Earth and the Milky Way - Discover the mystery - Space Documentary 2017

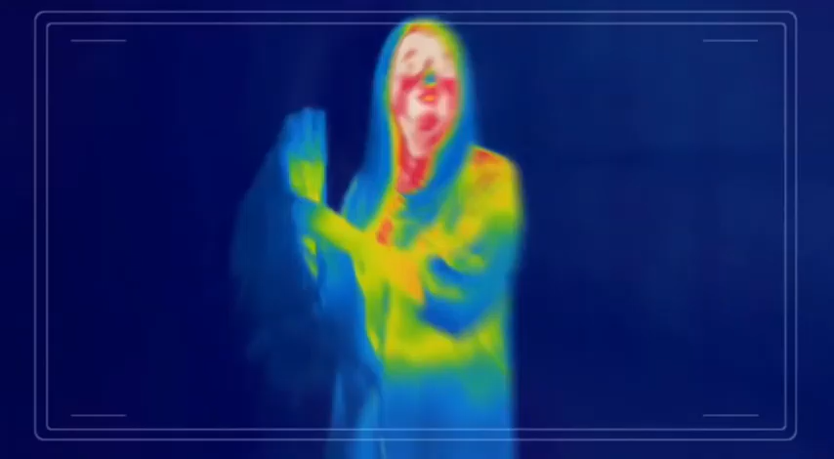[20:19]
With the infrared camera, you can see the heat coming off my body.
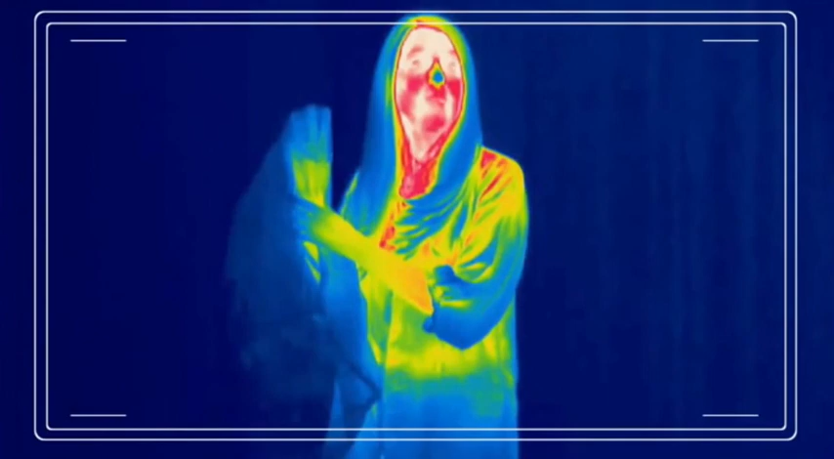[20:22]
So my face, which is warm, is red and white, but my hair, which is cool, shows up as blue.
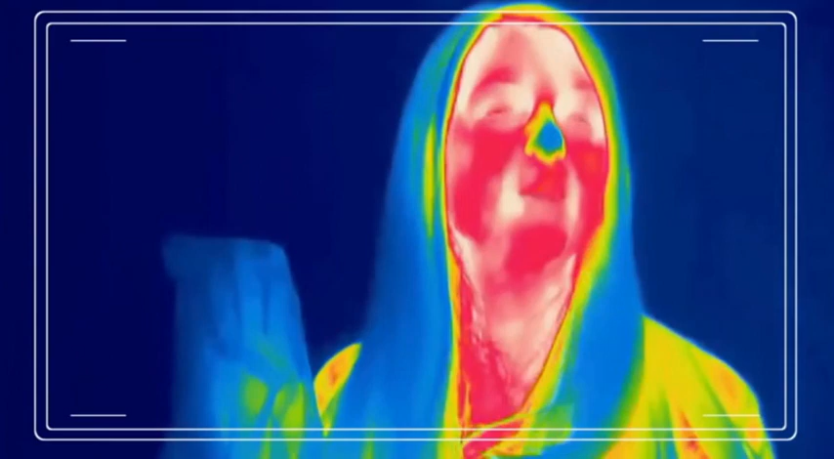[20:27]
So with the infrared camera, you should be able to make out how many fingers I'm holding up, even though you can't.